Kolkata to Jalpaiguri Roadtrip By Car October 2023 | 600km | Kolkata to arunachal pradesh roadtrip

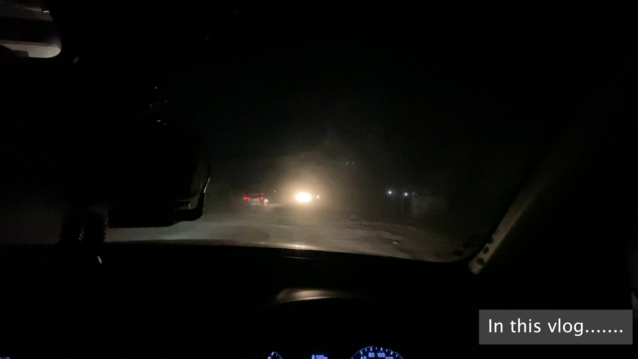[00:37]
देखते ही बाद छो जस्त धुलोई-धुलो उडचे आरे यह गड़ाएचे लड़ी जेम तो बिशाल होया छे